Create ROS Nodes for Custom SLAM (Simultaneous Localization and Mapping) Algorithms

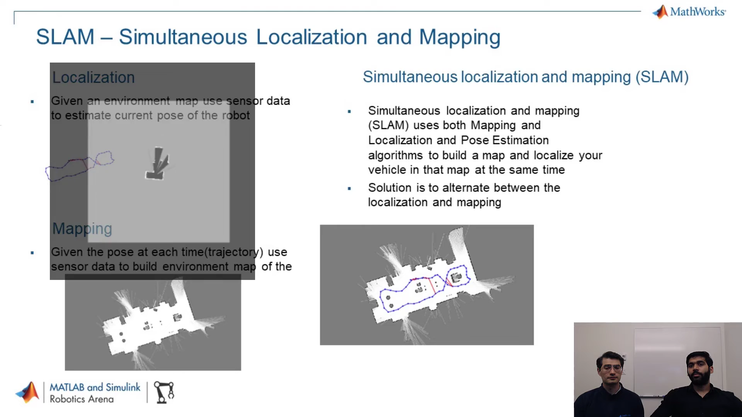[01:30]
And in SLAM, simultaneous localization mapping, you perform both operations, localization and mapping, but you alternate between them so that you map and localize your vehicle at the same time.